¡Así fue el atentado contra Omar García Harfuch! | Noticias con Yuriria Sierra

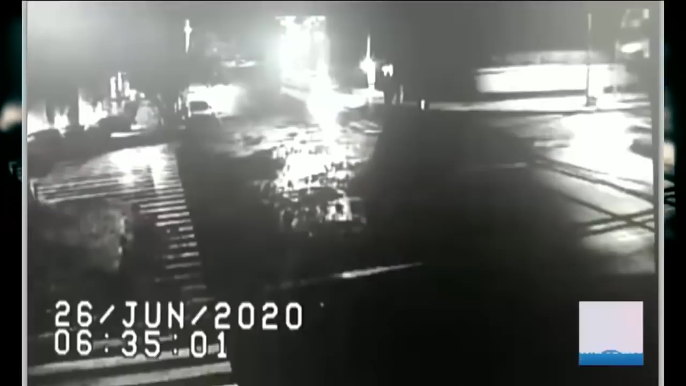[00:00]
6.35 de la mañana, una camioneta de redilas y una suburban cierran el paso a la camioneta de Omar García Harfuch en las calles Monte Blanco y Sierra Nevada en Lomas de Chapultepec.
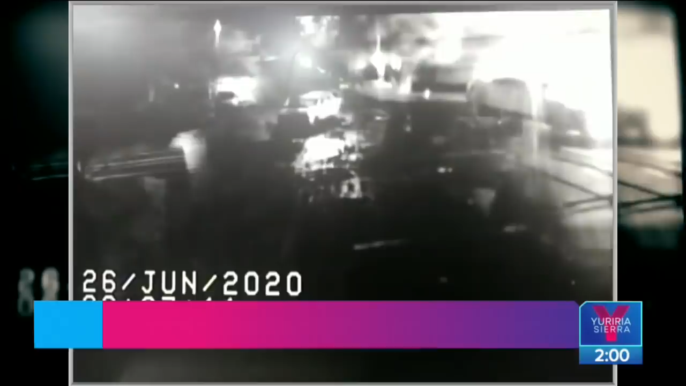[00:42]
6.37 AM, los hombres que bajaron de la suburban la abordan nuevamente justo cuando comienzan a llegar las primeras patrullas al lugar. Los disparos con armas largas continúan desde la camioneta de redilas donde hay al menos otros 10 hombres.
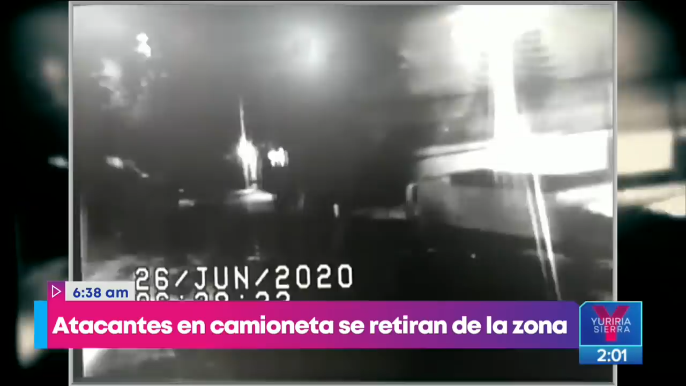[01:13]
el ataque directo contra Harfuch duró tres minutos.
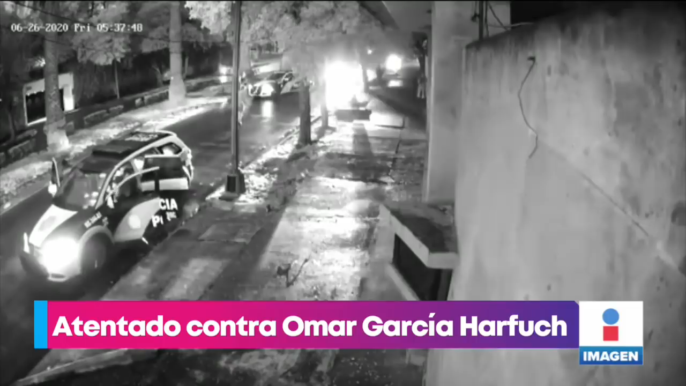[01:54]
Más adelante le tendremos todos los detalles y las reacciones de este histórico atentado contra un secretario de Seguridad en México.
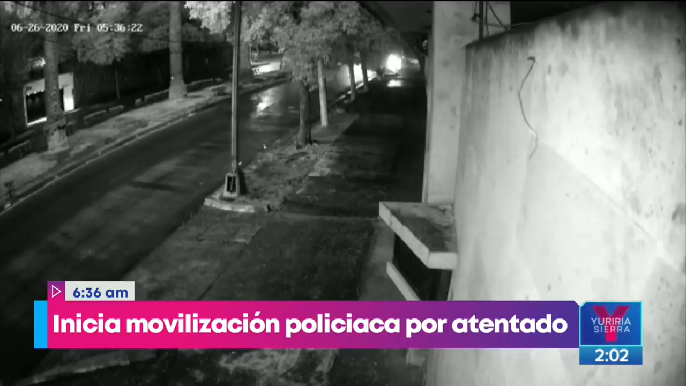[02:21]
En un video de una cámara de seguridad, se escucha acercarse a las patrullas mientras continúa la balacera. Vecinos de la zona reportaban en redes sociales las detonaciones.
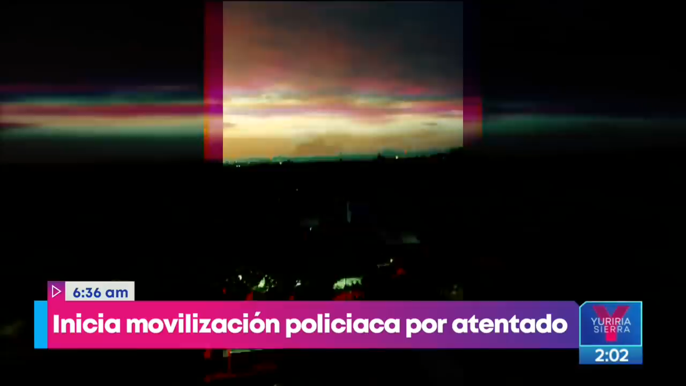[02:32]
6.37 AM. Se ve llegar a los primeros elementos de seguridad pública a pie.
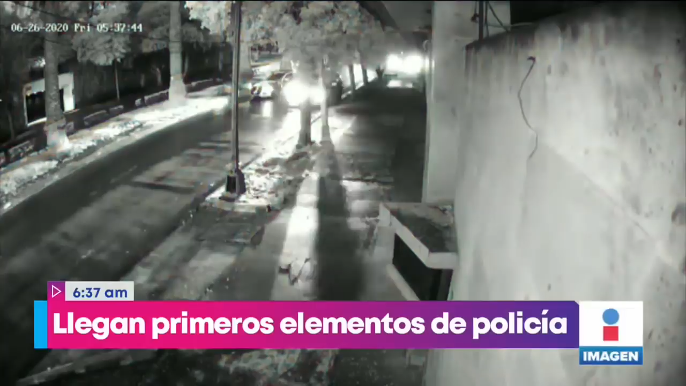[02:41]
Detrás de ellos, llegan las primeras unidades y agentes bajan con cautela para intentar alcanzar a los delincuentes que rafaguearon al secretario de Seguridad Ciudadana.
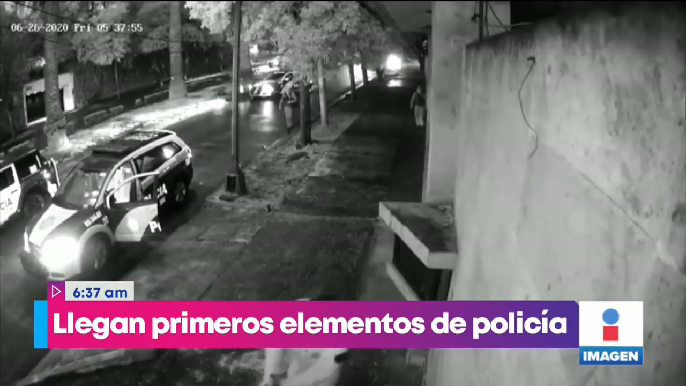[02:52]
6.38 con 40 segundos. Policías llevan a una patrulla al primer detenido.